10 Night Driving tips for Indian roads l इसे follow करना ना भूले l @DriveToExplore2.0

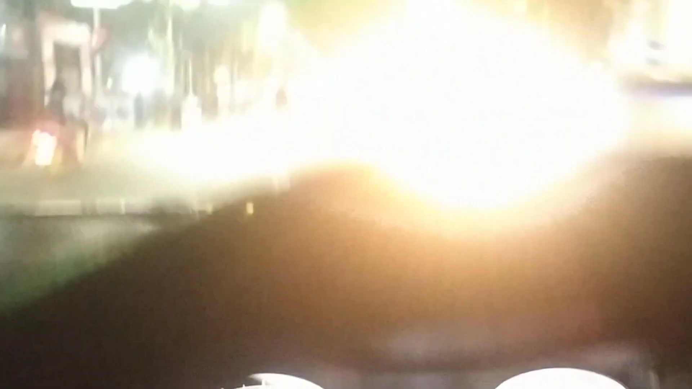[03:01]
आप पूरा ब्लैक आउट हो जागो
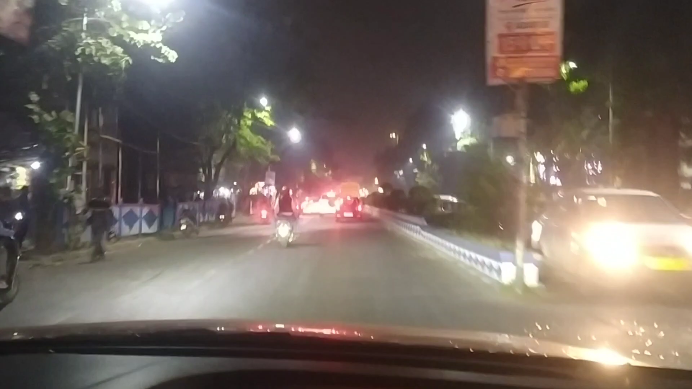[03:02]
तो डिरेकली ओन कमिंग जो ट्राफिक है उसके हेड लाइट के तरह बिलकुल भी नहीं देखना है और एक जो इंपॉर्टेंट चीज रहता है नाइट ड्रा� पर जो भी आपको दिखेगा वो त्रू विंड्शिल्ड के थ्रू ही दिखेगा और विंड्शिल्ड अगर गंदा हुआ तो भाई तो फिर आपको लग गए
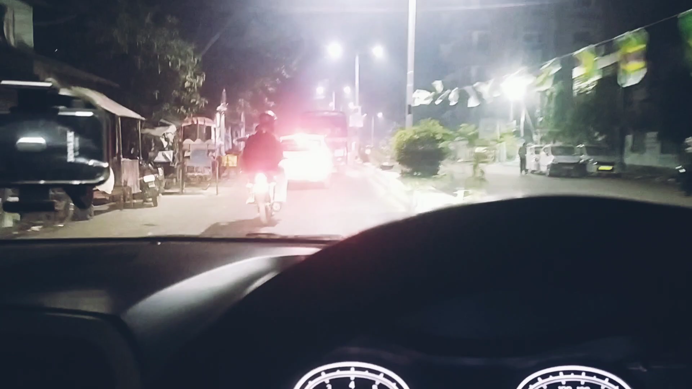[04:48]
से सेफ तरह से वाम डेस्टिनेशन टो अरएक अलग डेस्टिनेशन पर आपको पहुचा सकता है अगर
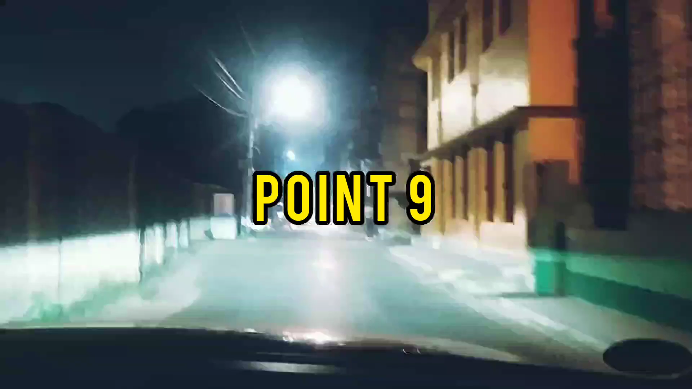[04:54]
इस तरह से किसी रस्ते पर जा रहा हो तो अपना जो हाई वीम है ना उसको वाइजली
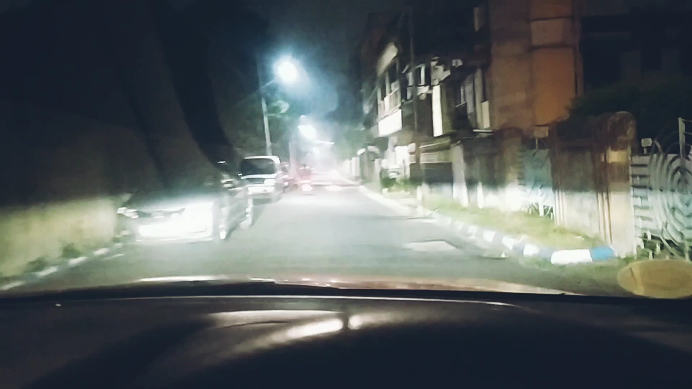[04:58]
यूज़ करो कि उल्टा सिंगल ने रस्ता है तो उदर से